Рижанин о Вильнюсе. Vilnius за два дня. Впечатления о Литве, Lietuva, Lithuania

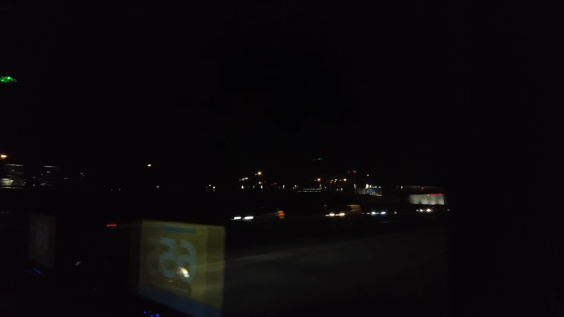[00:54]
Пока ехали по Риге, не покидало ощущение, что в городе темно. Тьма эта вполне рационально объяснима и столь же вполне европейская, однако не удручала, а создавала уютную атмосферу далекого детства, когда почему-то отключалось электричество и все дружно лезли в кладовку за свечами.
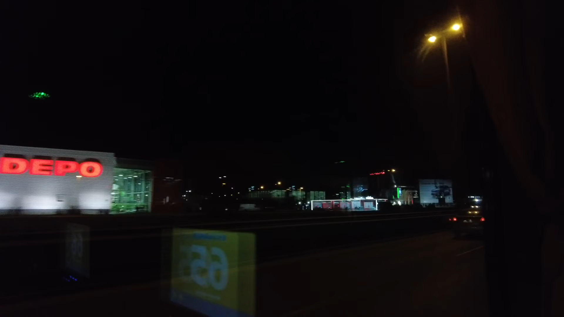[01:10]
Воспринималось это не как авария или катастрофа, а скорее как повод приобщиться к старине или романтике походных лишений,